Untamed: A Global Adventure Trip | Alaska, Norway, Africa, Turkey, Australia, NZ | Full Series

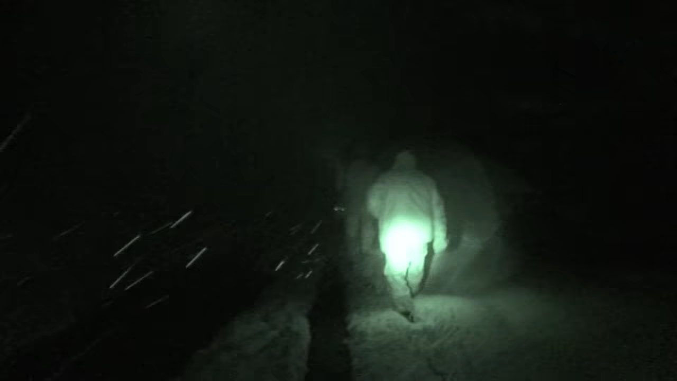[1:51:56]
They've walked on ahead now, so I think we're going to have a little discussion.
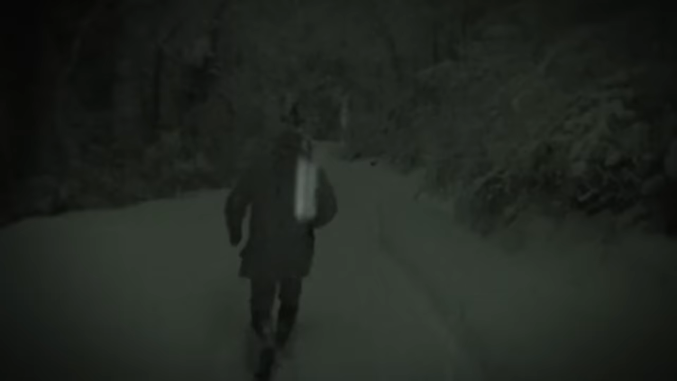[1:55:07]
I'm glad I've got the right gear for this sort of adventure.
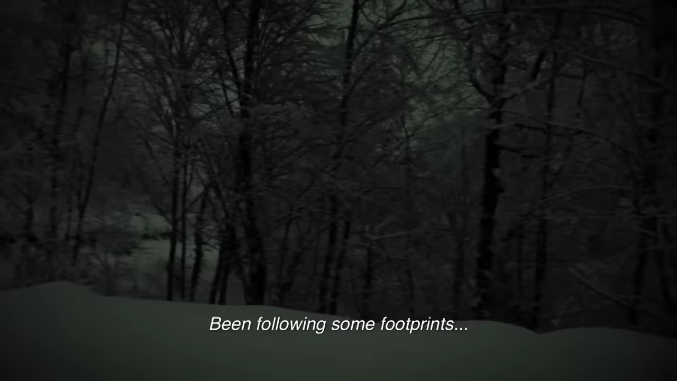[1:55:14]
We've been following some footprints. The man looks like a sow and a young one.
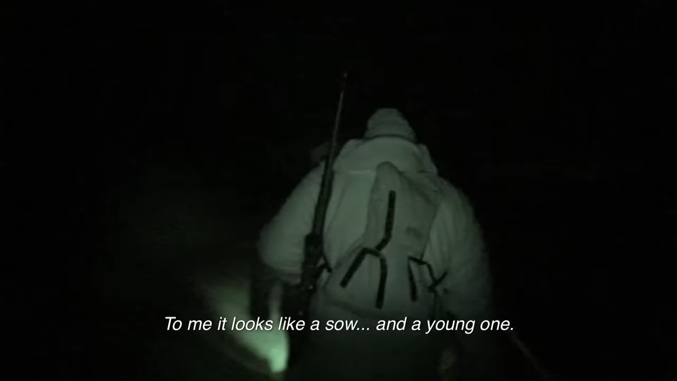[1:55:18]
Perhaps I'll move out just in the snow up ahead.
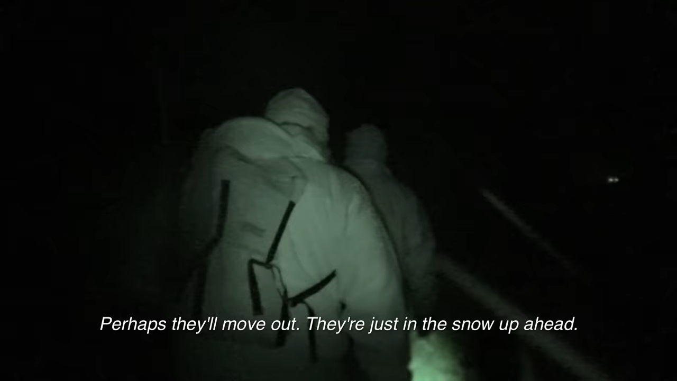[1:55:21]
And with any luck, there'll be a boar nearby.
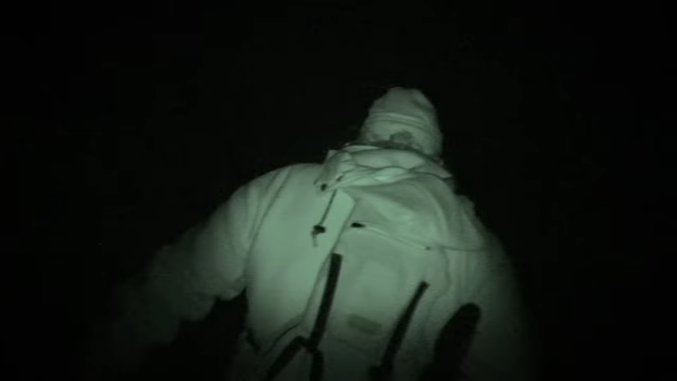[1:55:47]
It can absorb a bullet, turn, and charge the hunter at full speed.
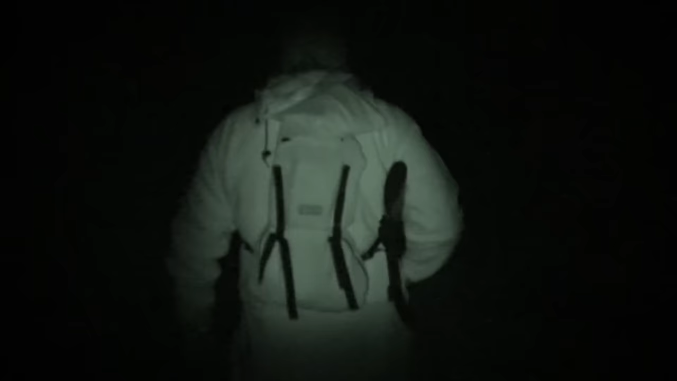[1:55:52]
Mr. Arslan stops suddenly, and the camera bumps into my rifle butt,
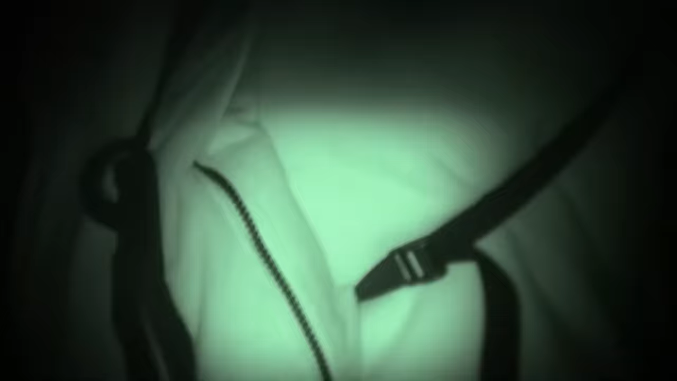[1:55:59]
making a slight noise, which upsets our guide again.
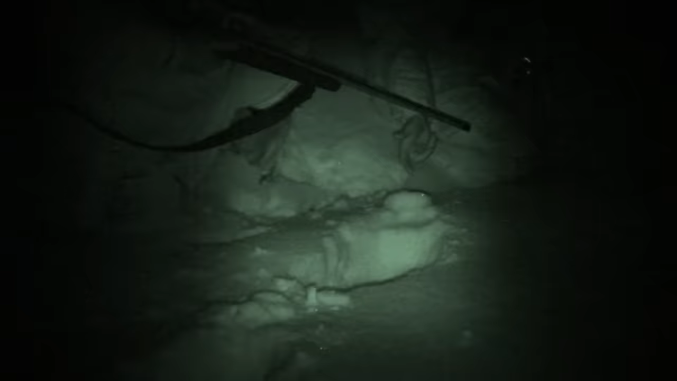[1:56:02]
It seems he'd found a boar, but the noise has scared it off.
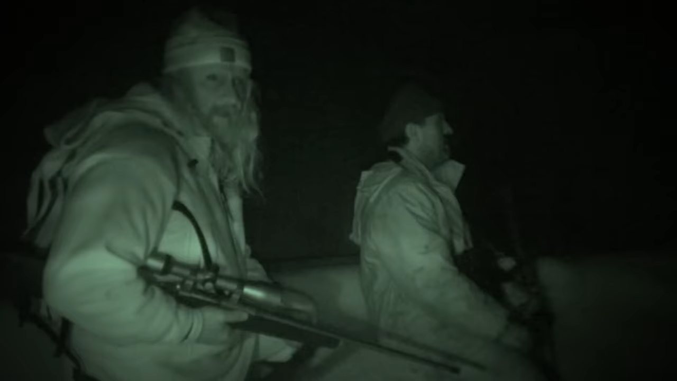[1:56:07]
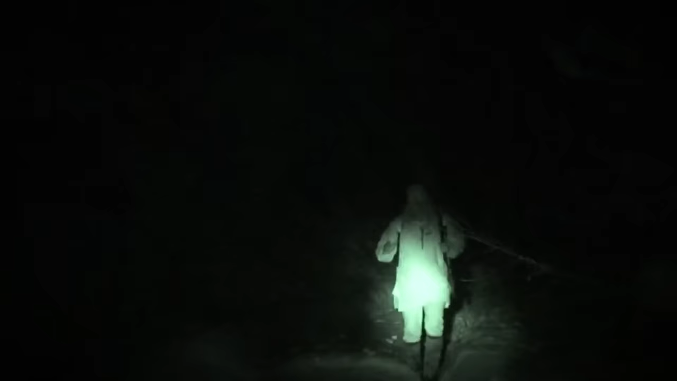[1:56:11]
Hunting at night like this presents a whole new set of problems, and as quiet as you try and be, you've got these snow holes that you're falling into because it is dark,
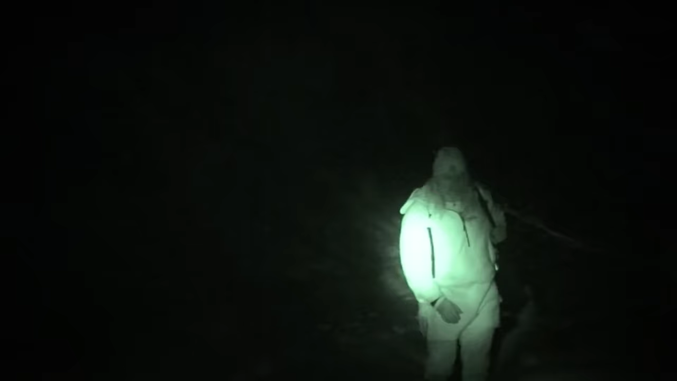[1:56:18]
and you're not making a lot of noise, but it's just enough because it's quite a still night, and the animals are highly alert.
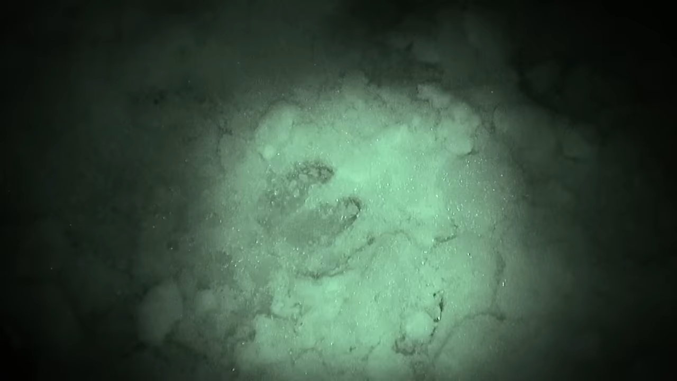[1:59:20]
Smile has been hunting off the track, into the fields, and he has found fresh footprints. By the size of the hoof, it's clearly a large boar, and by the time we catch up to Mr.
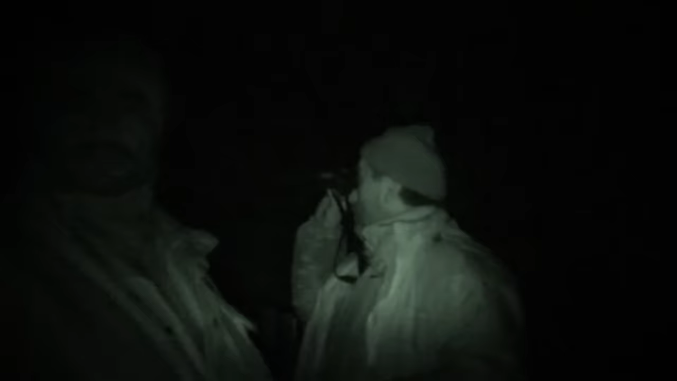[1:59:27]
Smile, we think we might be really close.
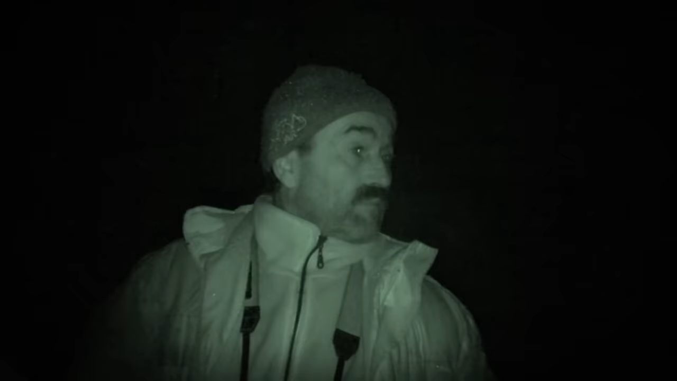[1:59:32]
And there he is, right out in the open, across a field. I quickly set up for the shot, but can barely see my target.
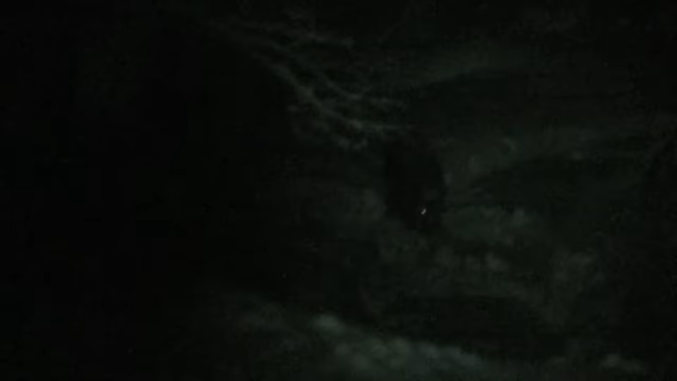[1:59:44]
No spotlight. That's the camera's infrared light you can see, but I'm relying on a tiny amount of moonlight.
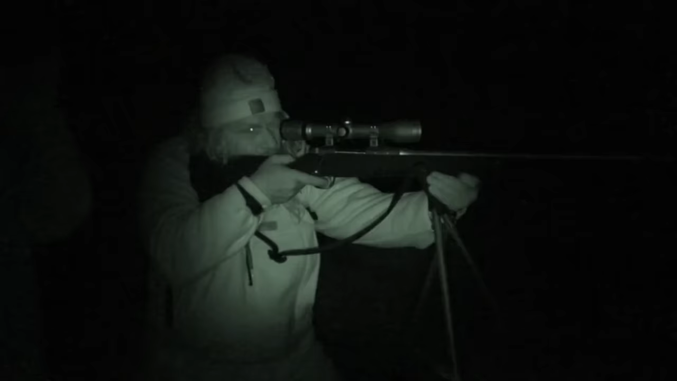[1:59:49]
My first shot is a little far back. Man, did you see how fast that boar covered the ground between us? Thank you.
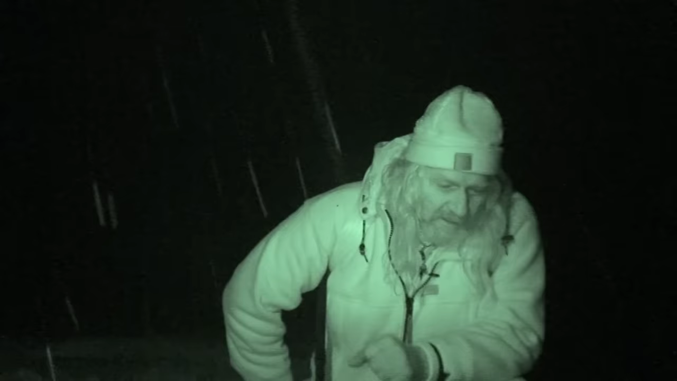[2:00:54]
So it's pretty amazing that they come down out of the forest and down here onto the flats to forage for this feed.
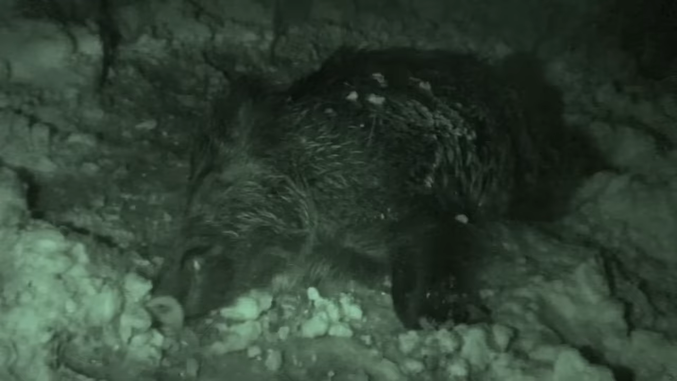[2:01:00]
It's almost the hunter's kindred spirit, and the boar is almost a part of me now, I guess you could say.
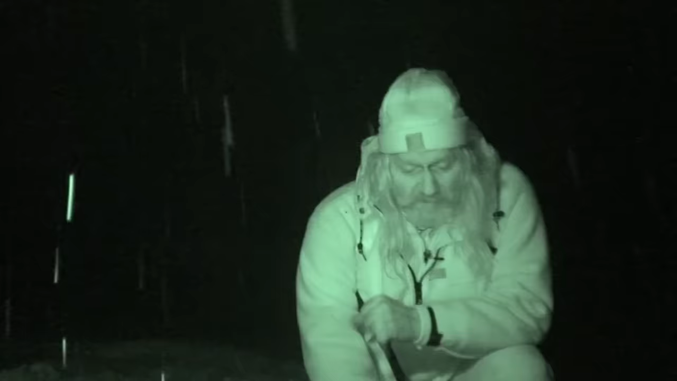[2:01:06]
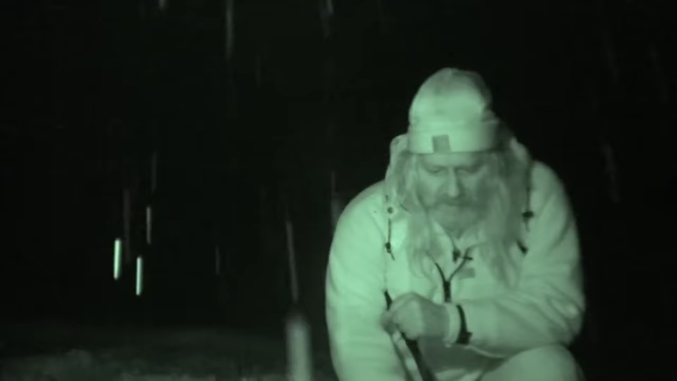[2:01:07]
One of the most amazing things just sitting here is the smell. And it's not an unkind smell. You know, often pigs, and especially old boars, they'll smell pretty gnarly.
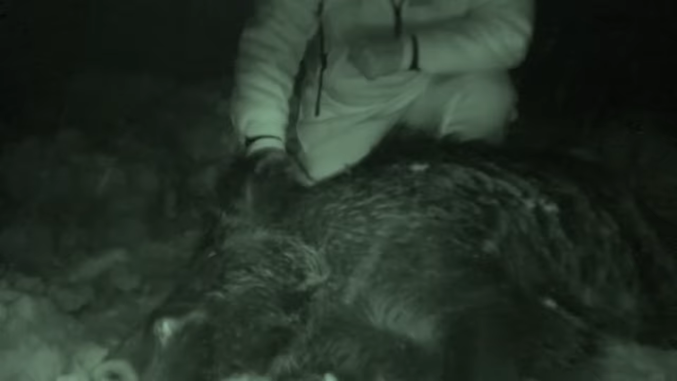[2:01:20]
But it's actually quite a sweet, leathery smell. I've never smelt that on an animal before. It's quite a bit different.